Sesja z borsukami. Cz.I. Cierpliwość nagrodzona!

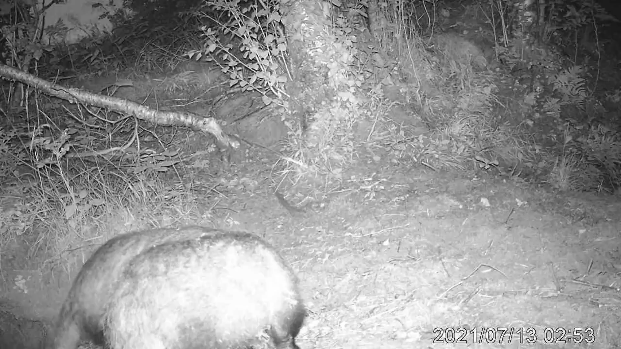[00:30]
Aktywność borsuków była dość spora, jednak zwierzęta wychodziły na spacery głównie nocą.
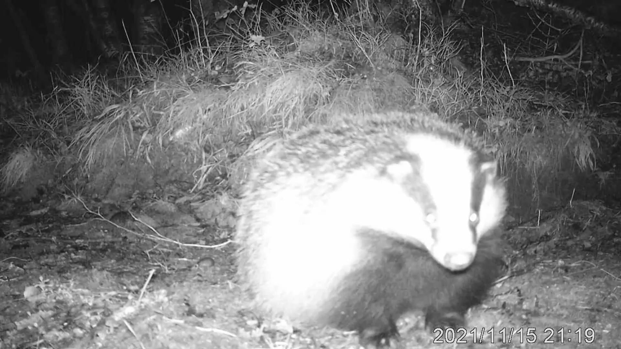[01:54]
Latem młode borsuki często bawią się i kręcą na zewnątrz nory.